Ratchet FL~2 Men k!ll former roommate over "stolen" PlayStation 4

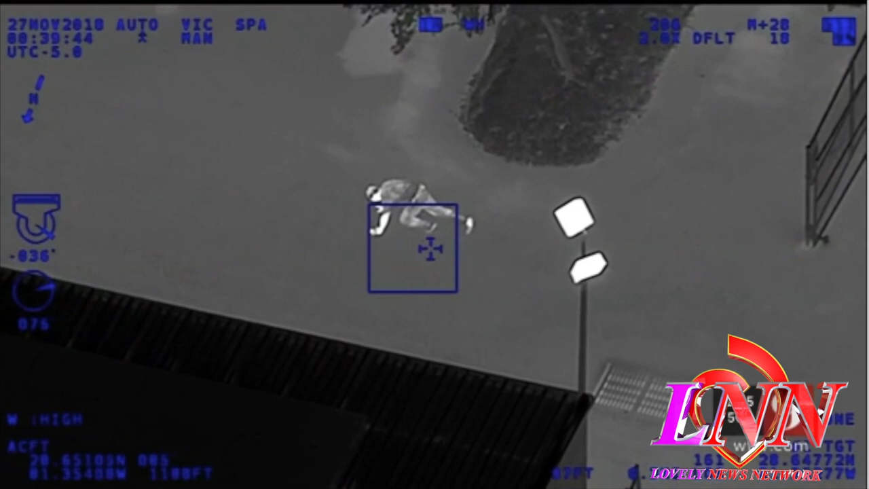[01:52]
chopper video from the seminole county sheriff's office shows the arrest of 22 year old